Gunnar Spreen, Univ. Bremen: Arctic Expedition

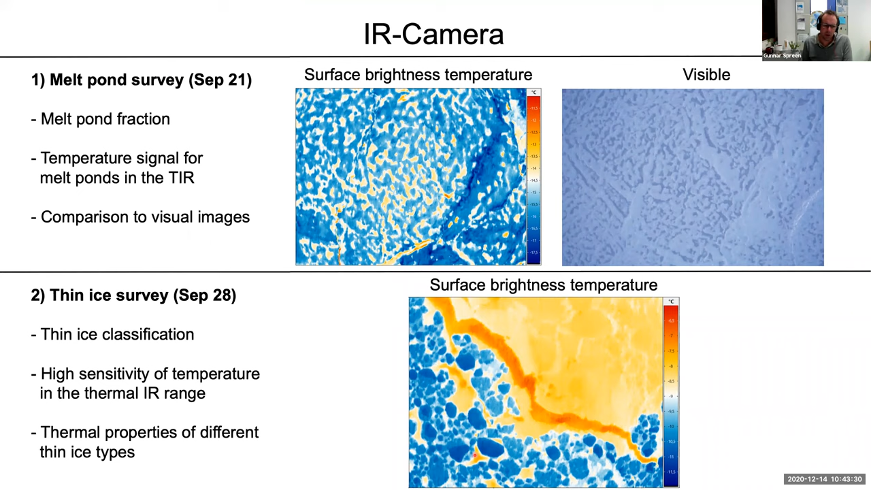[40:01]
have a little bit of snow on on or in the ice margins no no this is now in our crack some new ice on and next to it and smaller ice flows and yeah we have those for not summer but for all the the winter time and spring and autumn parts okay